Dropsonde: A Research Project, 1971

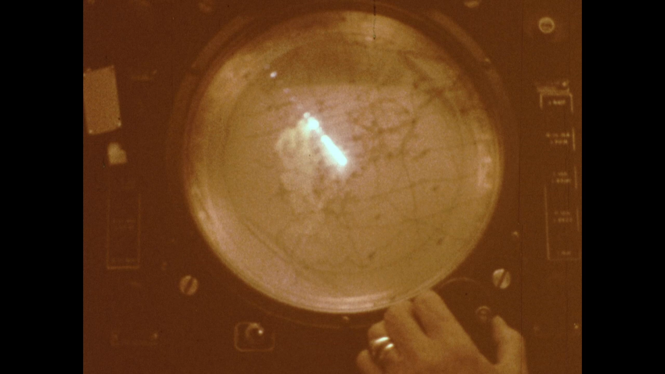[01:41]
At least that's the outer edge of the storm. It's showing a Z factor of 62. Okay. It's really pumping fast.